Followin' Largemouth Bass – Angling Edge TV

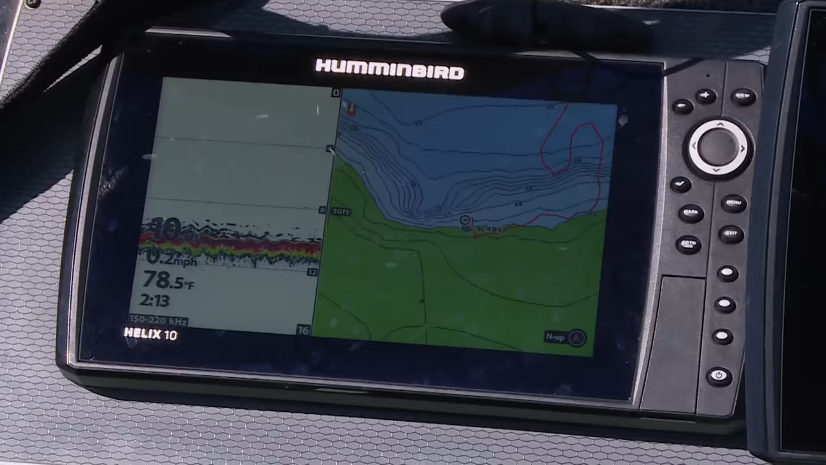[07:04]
On screen: water 78.5°F, speed 0.2 mph
You know, look at the depth finder here. It's sort of interesting on the hummingbird. You can see how my map, you can see where I'm right now.
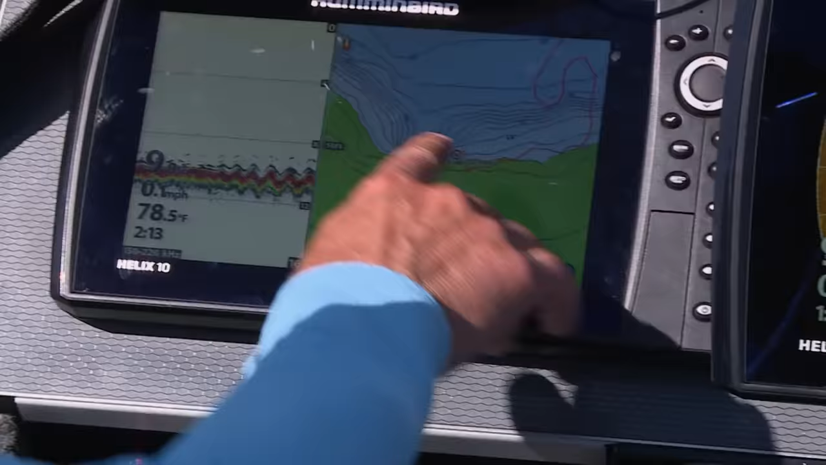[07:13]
On screen: water 78.5°F
I'm in a spot lock position right here, but there's a deep inside corner where deeper water cuts in right in this particular spot. And then there's more of a distinct weed wall right here.
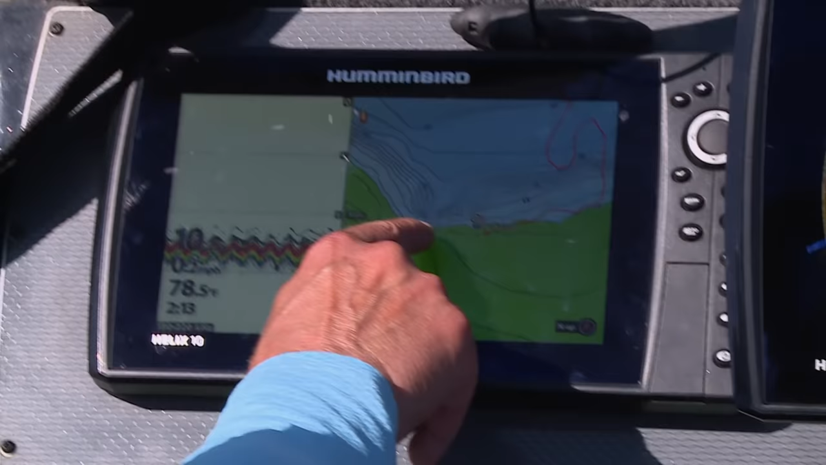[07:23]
On screen: water 78.5°F
And the last couple of fish we've caught have come right from that specific spot. This high resolution mapping, like on these lake masters is just an unbelievable tool to figure out where these fish would be along a lot of these given spots.